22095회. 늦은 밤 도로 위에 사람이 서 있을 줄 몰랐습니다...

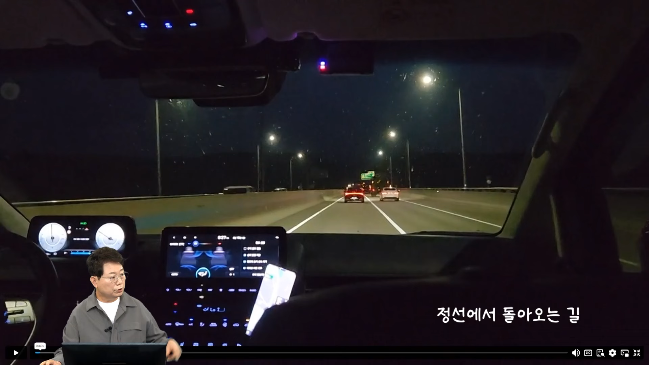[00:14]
근데 하늘이 환해 보여요. 보세요. 스마트폰 키니까 훤하네. 미군 차 이거 오른쪽에 번쩍번쩍하네. 미군 차. 뭐가 번쩍번쩍하네. 근데 뒤에는 잘안 보이잖아.
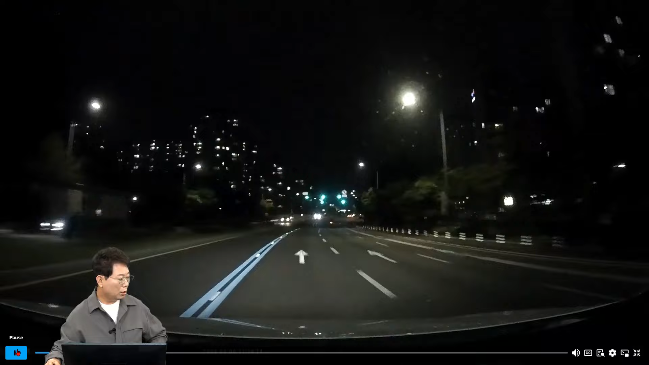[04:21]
다리 위에 사람이 아니 이제 다리가 막 시작되는데 그것도 위치가 가로등과 가로등 사이 위에는 어두운 계통의 옷을 입고 사람이 갑자기 두 팔을 딱 벌리고 나타났어요.